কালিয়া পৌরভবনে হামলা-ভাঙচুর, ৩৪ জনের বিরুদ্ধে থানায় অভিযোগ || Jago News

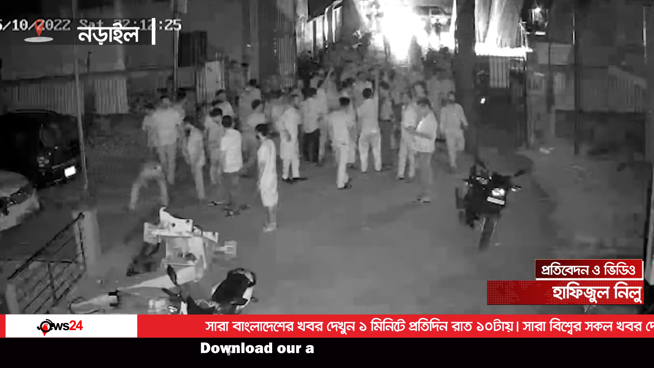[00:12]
હામલાએ બું ભાંચુરેર ઓભીજગુટે છે શોનિબાર રાત દસ્ટાર દીકે એ ઘટના ખટે પરે એ ઘટનાઈ નરાઇલ �